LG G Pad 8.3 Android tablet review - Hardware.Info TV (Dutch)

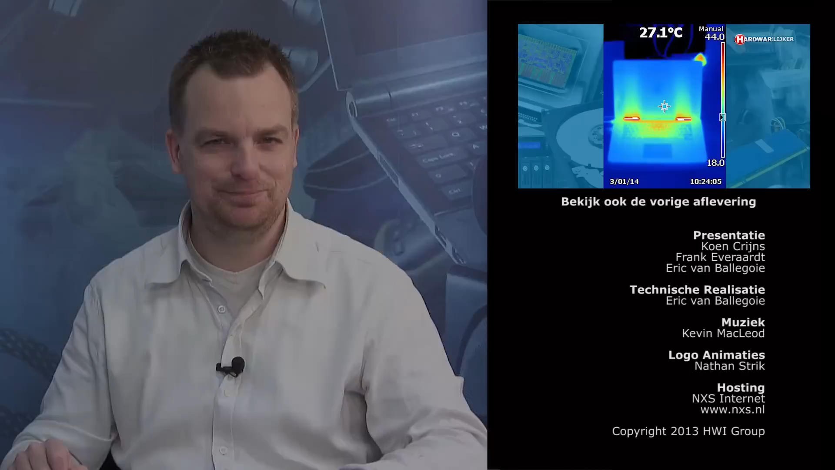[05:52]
On screen: spot 27.1°C
Ook waar de warmte aan de achterkant eruit wordt geblazen, zie je dat er dan heel veel warmte ontstaat. Ja, en zo zijn er meer dingen.
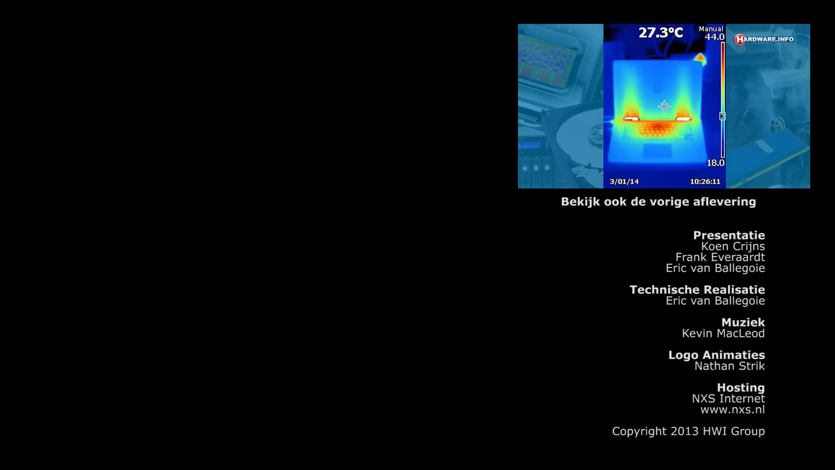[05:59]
On screen: spot 27.3°C
We hebben ook nog geëxperimenteerd met een pc systeem. Ja, het is natuurlijk leuk om te zien, maar het is met name handig als je problemen hebt.